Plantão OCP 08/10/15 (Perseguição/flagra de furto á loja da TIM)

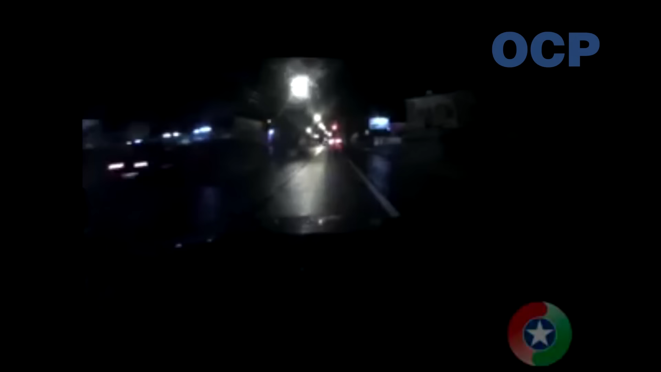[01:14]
Então o aluno foi apreendido e encaminhado para a delegacia de polícia Vamos ao vídeo divulgado pelo 14º Batalhão de Polícia Militar A viatura para no sinalheiro na frente, três veículos Dentre os três, dois, dois,